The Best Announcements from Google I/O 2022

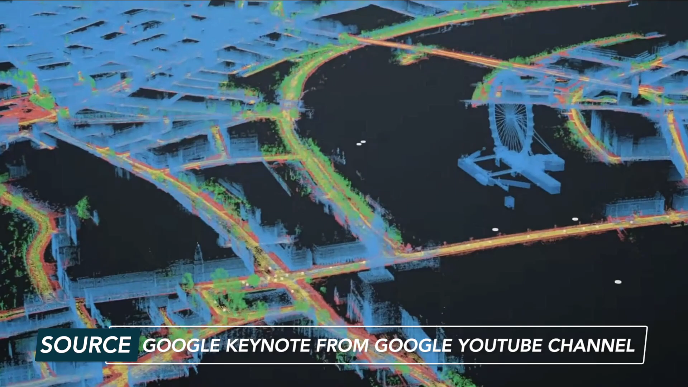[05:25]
So Immersive View uses 3D mapping and machine learning to allow you to really explore a city.